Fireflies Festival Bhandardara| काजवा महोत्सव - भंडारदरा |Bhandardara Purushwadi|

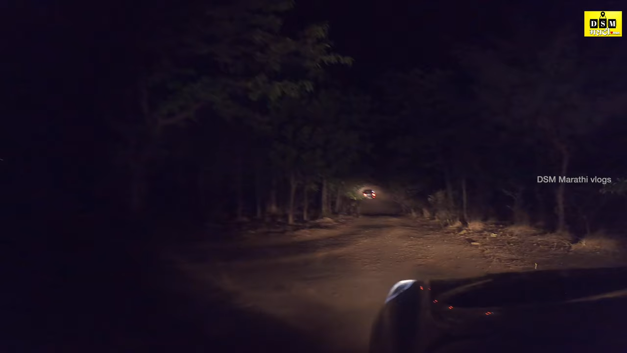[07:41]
जर तुम्ही बघितलं तर या ठिकाणी रोड खूप खराब आहे. रोड खराब असल्यामुळे गाडी लागणार. बघा तो कसा चढतो आहे वर.